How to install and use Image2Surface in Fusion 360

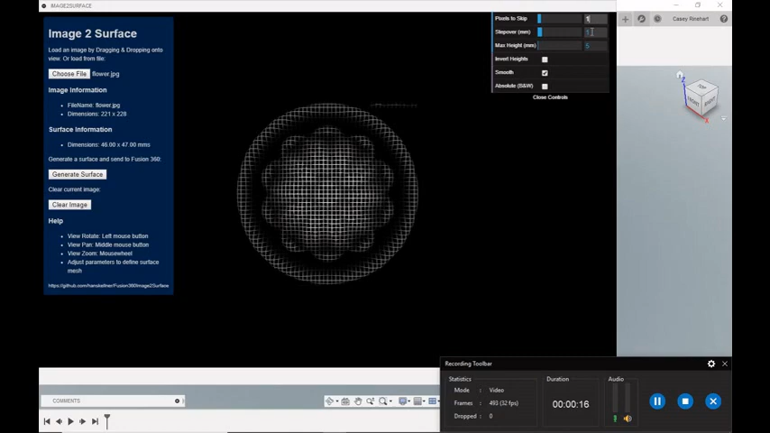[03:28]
but I adjusted the step over to a quarter of the size in order to make sure that